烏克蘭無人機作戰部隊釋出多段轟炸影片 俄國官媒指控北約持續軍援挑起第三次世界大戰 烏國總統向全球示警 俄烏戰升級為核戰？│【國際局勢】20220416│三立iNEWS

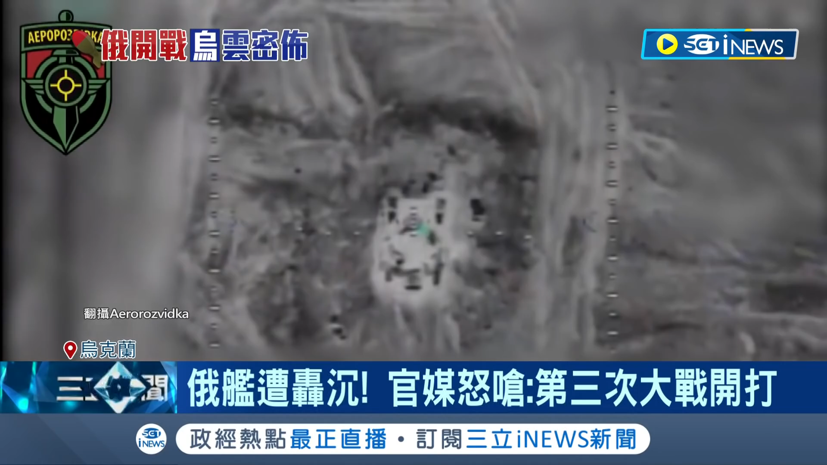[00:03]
瞄准地面上，俄军主力战车 T-72 乌克兰再度发动攻势，
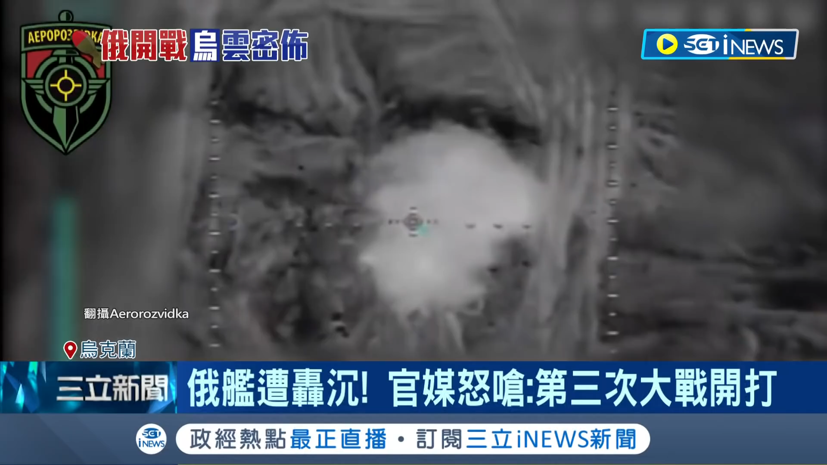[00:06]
精准摧毁目标，瞬间爆出浓烟，再转到下个镜头，在无人机协助下，
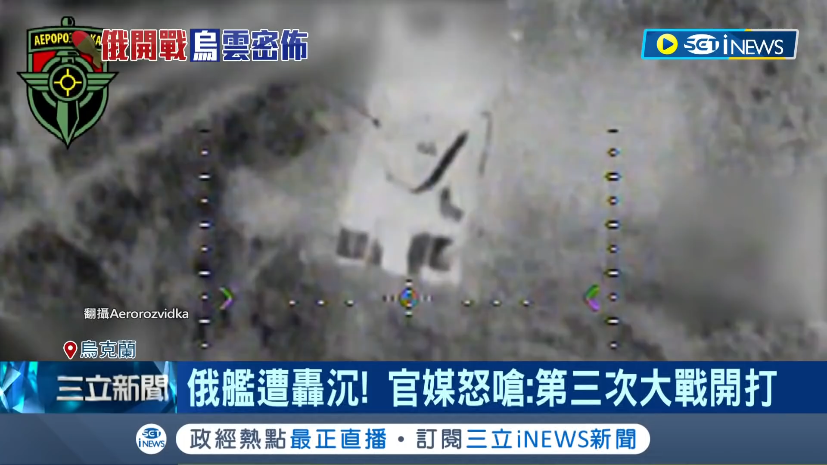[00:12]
乌军不断空投微型炸弹，成功击中好几辆俄军战车。